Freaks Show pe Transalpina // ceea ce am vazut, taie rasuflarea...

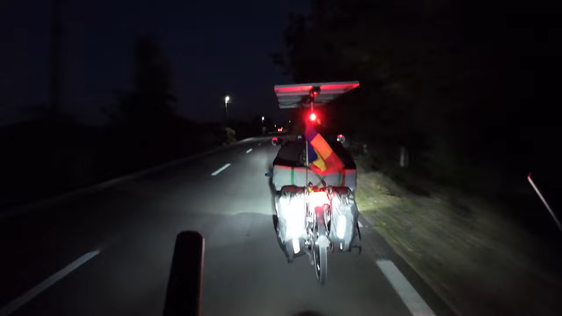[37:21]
Aici ascuns după domnul Bogdan. Frumos, se poate merge așa cu un 30. Chiar și mai bine.
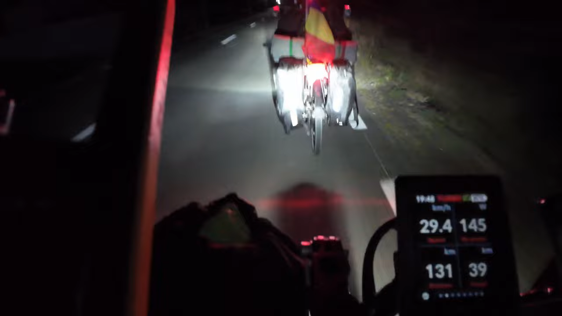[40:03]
faptul că merg în turbo, viteza cu care rulăm. Suntem un pic la deal acum, suntem așa o idee pe urcare acum. Ia să vedem dacă ne arată comotul. Nu, comotul stabilește locația de o jumătate de oră, să tot chinuie să stabilească. Dar tocmai am sărit de 200 de W. Așa.
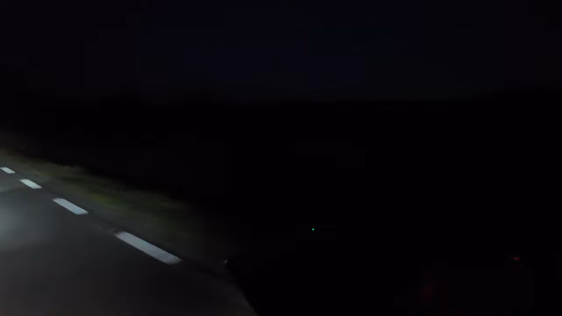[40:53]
A, ăla e dealul superb. Ba bun. Urmează să... Urmează niște urcări mișto. Nu e cute, dar asta e. Mergem mai departe. Nu. Hai să vedem. Hai să vedem ce se întâmplă pe aici. Ușor să vedem. Hai ușor.
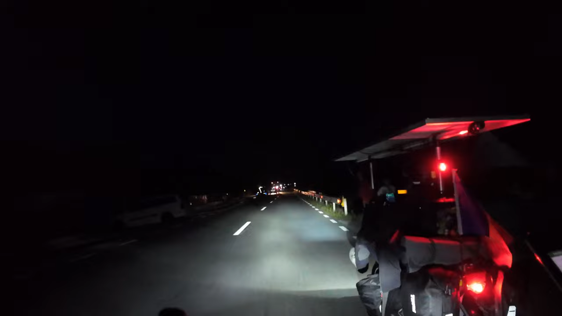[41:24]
Stai să vedem. Stai să vedem. Se poate trece că nu o vedem prea bine. Mulțumim tare. Așa. Ușurel, lasă ușor, lasă ușor să nu sară ceva după mine.
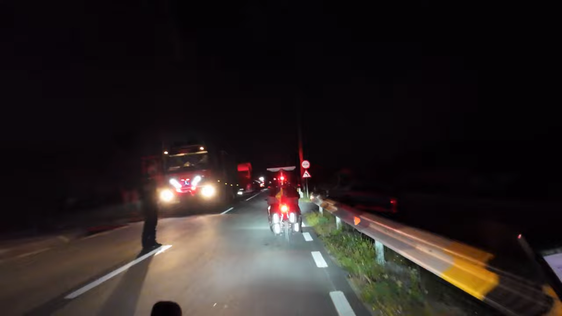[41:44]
Da, aici a fost incendiu. Mamă!
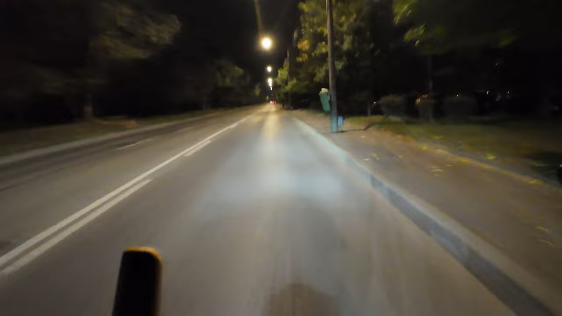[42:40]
Mai avem 121 de kilometri până la București. Și cât e ceasul? 23:53. Cam în 3 ore, 3 ore jumate, 4 ore cel mult îi facem. Pentru că avem un pic așa. Pe românește se merge un pic la vale, zice comotul aici.